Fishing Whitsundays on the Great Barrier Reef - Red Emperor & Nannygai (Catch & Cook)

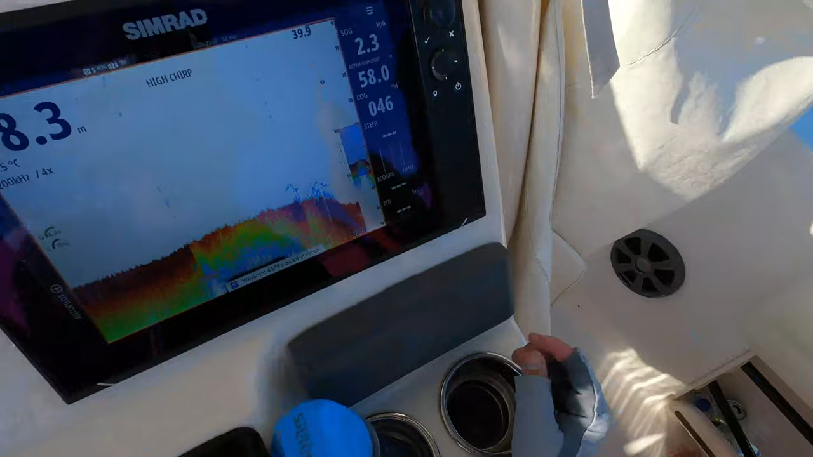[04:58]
fish marking on this ledge. All right, let's go, boys.
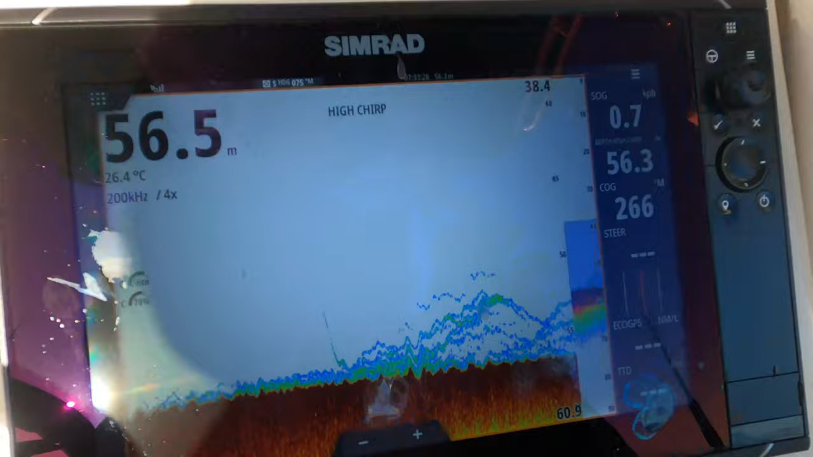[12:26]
On screen: water 26.4°C
That's what we've been fishing. Crazy, wow, crazy man.
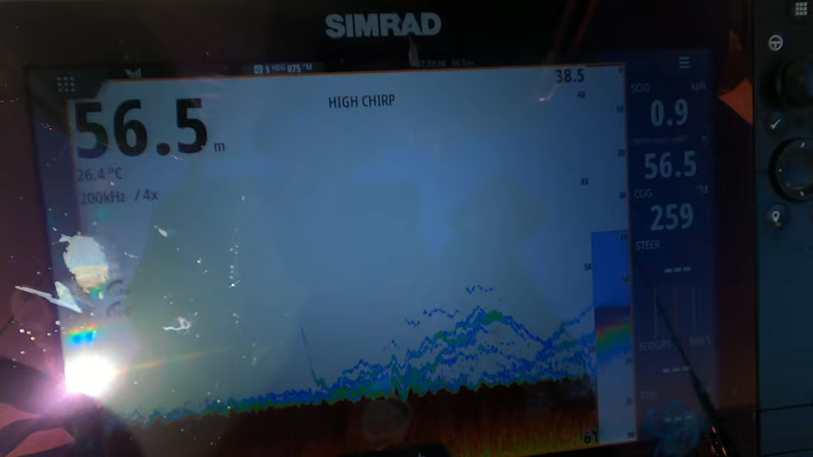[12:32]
On screen: depth 56.5 m, water 26.4°C
Session at the moment, guys. Yeah, we're gonna get back into it, but you can just see the sound is absolutely loaded.
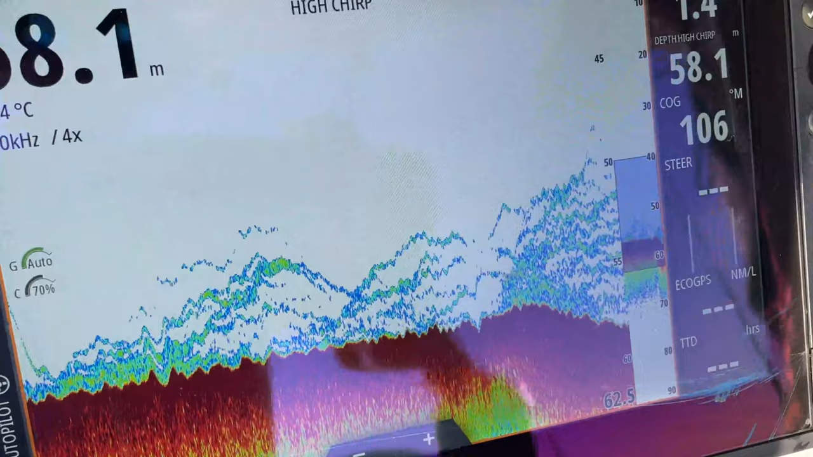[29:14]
On screen: depth 58.1 m
Bottom lock 4 times. See, those fish are absolutely stacked up. Still a drift and get back into them. Down she goes.